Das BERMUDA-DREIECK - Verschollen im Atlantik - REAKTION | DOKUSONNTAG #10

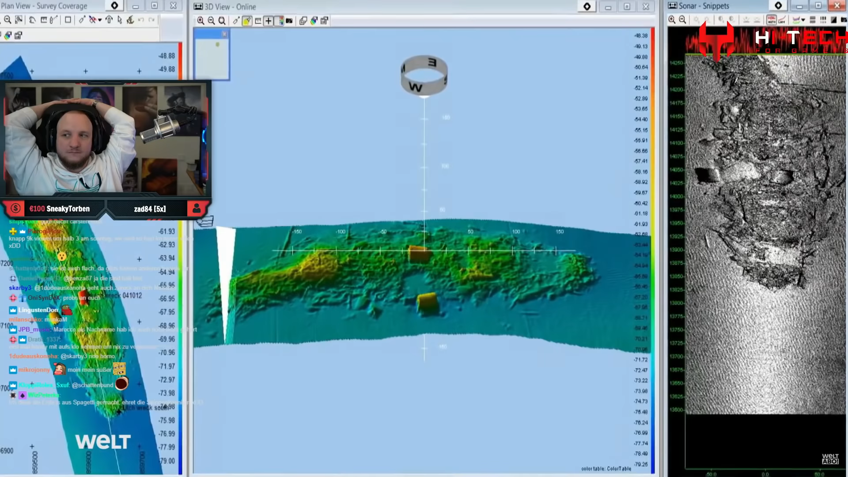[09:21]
Wir suchen mit Seitensichtsonar und Echolot-Geräten.
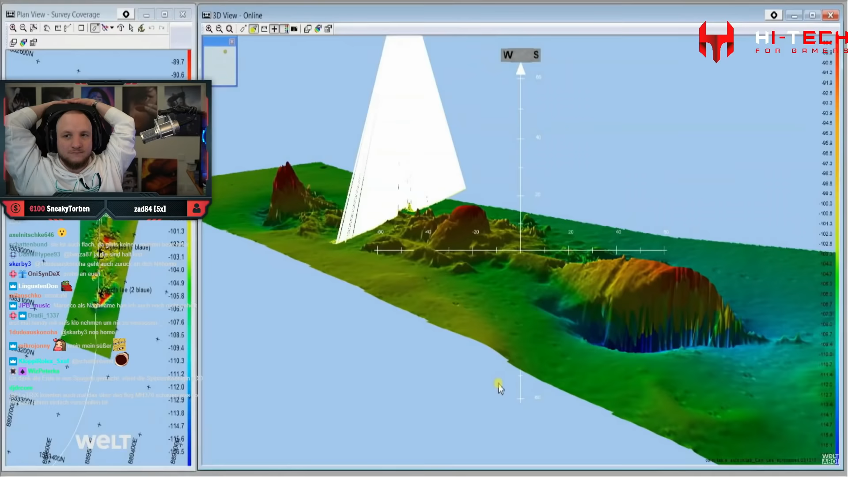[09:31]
Damit erstellen wir 3D-Modelle von Dingen, die am Meeresboden liegen.